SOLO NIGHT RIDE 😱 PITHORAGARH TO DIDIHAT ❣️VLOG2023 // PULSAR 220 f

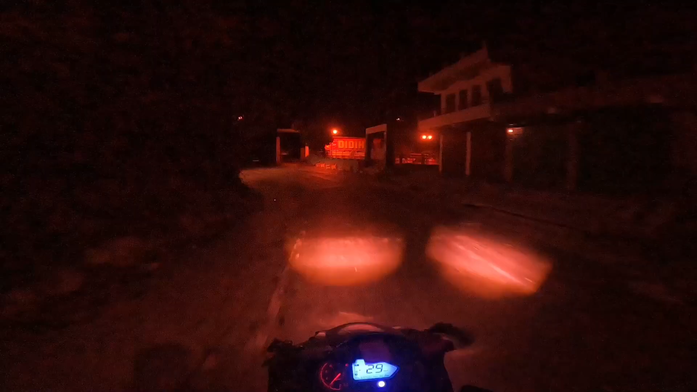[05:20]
भाई फाइनली यार फाइनली पहुंच गए हैं देखो डिडी आर्ट यहां पे लिखा रहता है लव डिडी आर्ट तो पता चल जाता है डिडी आर्ट आ गया अगर के वाँकी चलते हैं यार घर को फुरती में